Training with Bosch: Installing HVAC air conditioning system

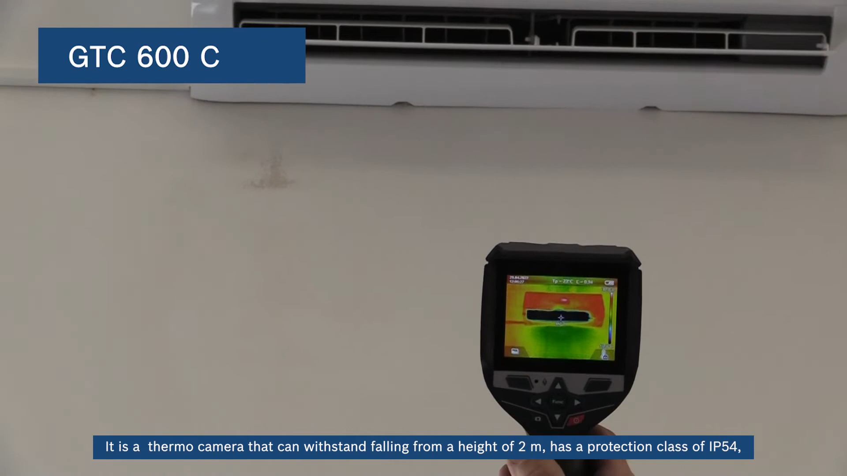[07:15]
has a protection class of IP54 and can be used on job sites even under the toughest conditions.
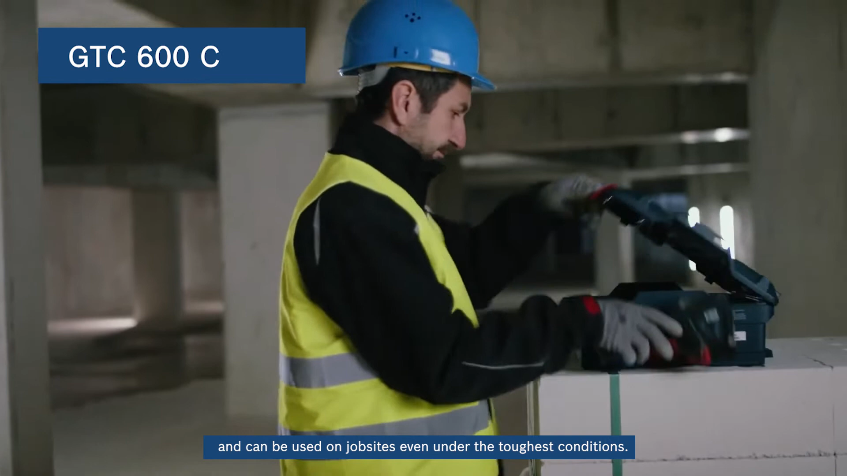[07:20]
Additionally, its 12V lithium-ion batteries give the tool an outstanding runtime.
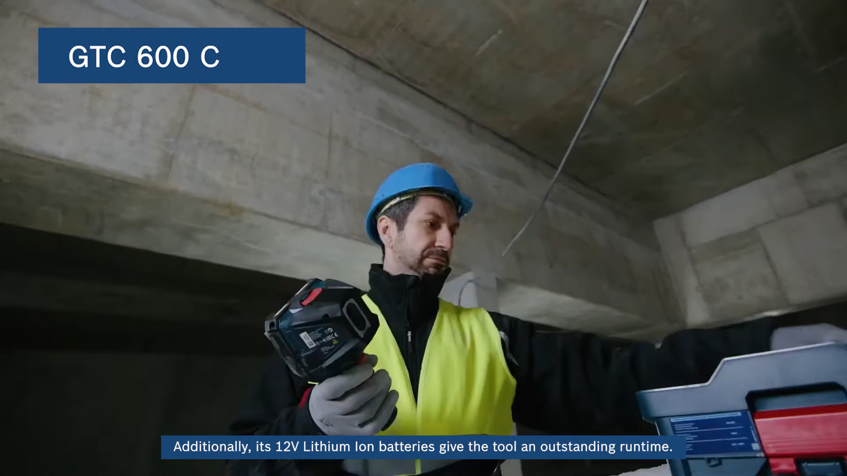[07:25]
Documenting and sharing measured
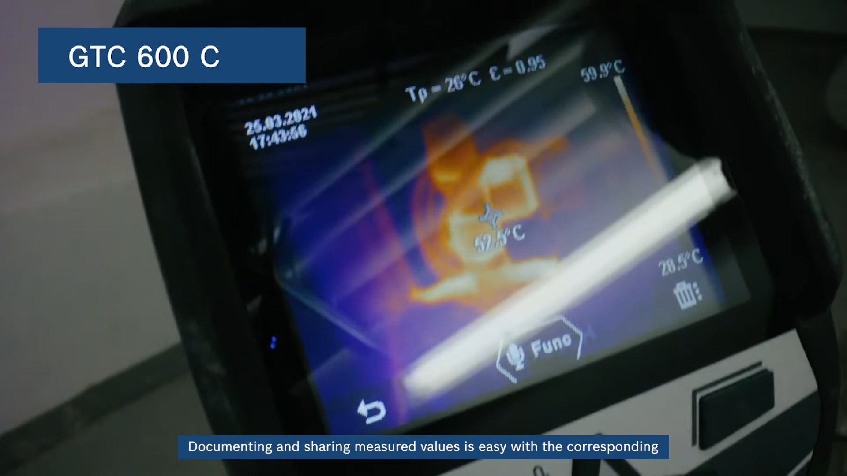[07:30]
values is easy with the corresponding Bosch app thanks to its simple exchange functionality for transferring data.
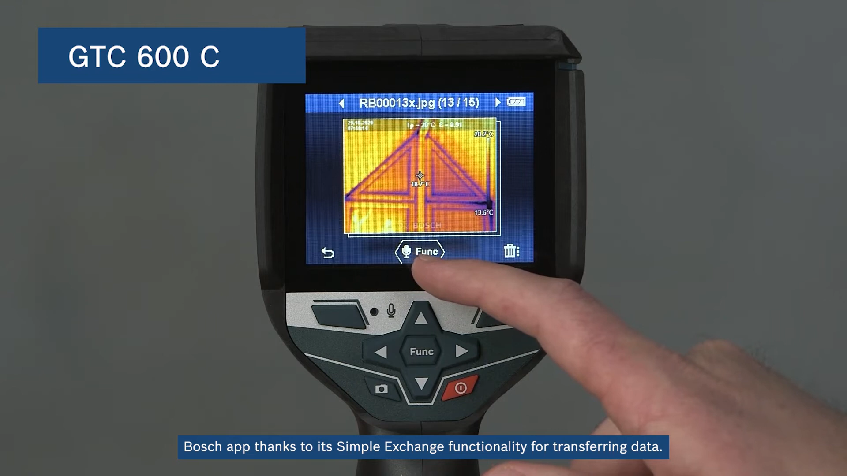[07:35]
This thermal camera has a high accuracy of